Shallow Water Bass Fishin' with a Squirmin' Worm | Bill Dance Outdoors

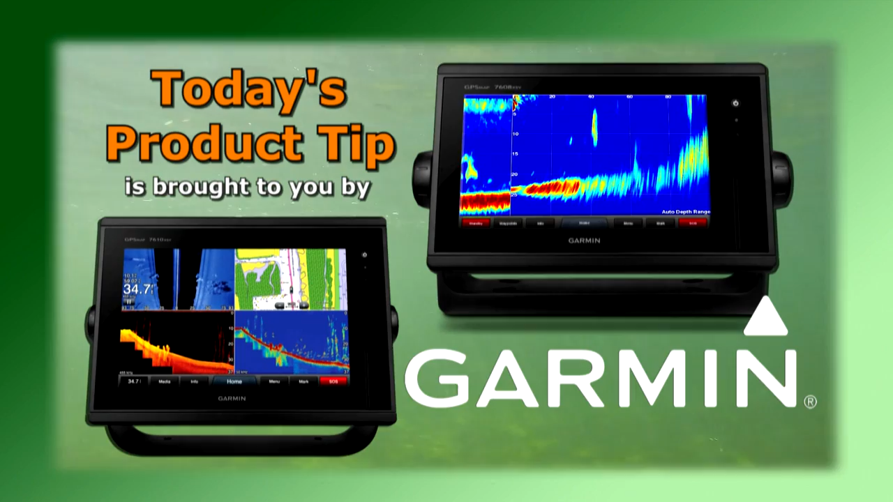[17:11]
all-seeing sonar you'll spend less time finding your fish anglers looking for a way to make their smaller boats stay put in shallow water check out the power pole